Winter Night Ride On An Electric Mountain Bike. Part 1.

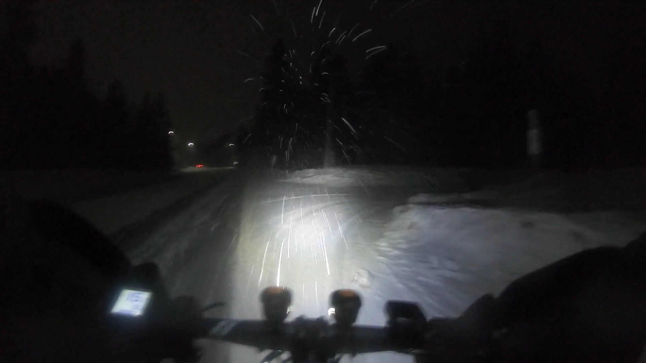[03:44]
now completely closed huge green space behind it now we're going into the bluffs so there's some tire tracks pretty recent they're on this side of the road so they might actually be in there right now